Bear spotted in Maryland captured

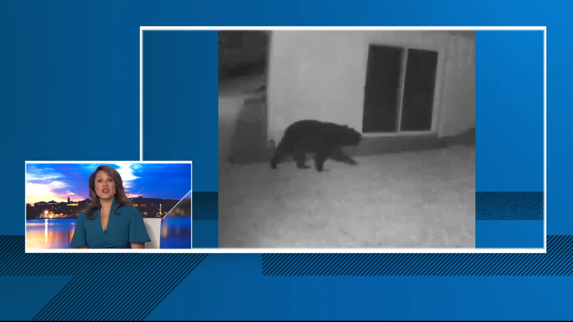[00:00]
We have an update on this black bear that's been roaming a Rockville neighborhood and possibly surrounding communities.